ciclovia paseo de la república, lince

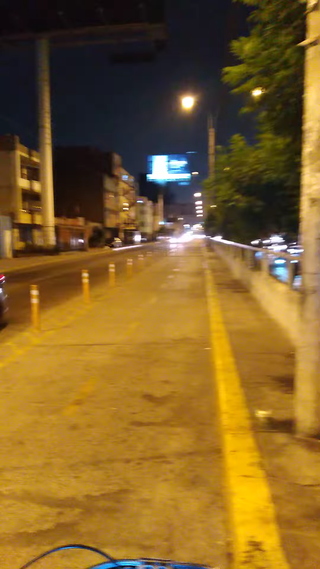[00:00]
El logo del Hotel Sheraton en el centro cívico, la Avenida Canadá con un par de selvas, el límite lince con la Victoria.